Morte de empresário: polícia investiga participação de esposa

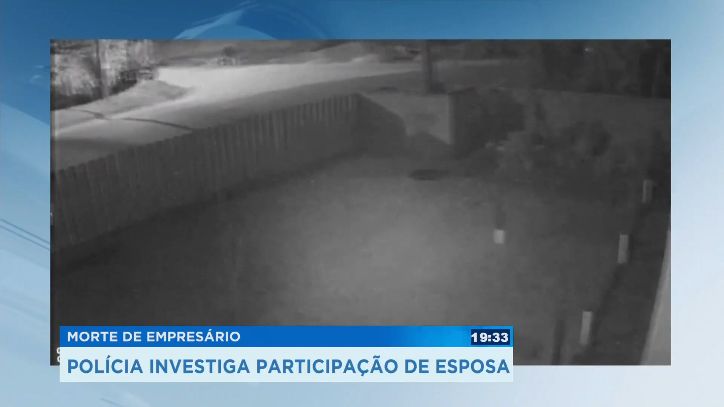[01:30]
Segundo as investigações, é neste momento que os criminosos seguem para queimar o corpo. Depois eles voltam para colocar fogo na casa. Repare nessa outra imagem que mostra o veículo retornando na mesma esquina. Câmeras de segurança também registraram a saída da esposa da vítima neste carro. Para o delegado, mais uma contradição. A gente não tem a motivação real do crime, tá? Mas a dona Sandra, nesse momento, ela figura como na condição de suspeita.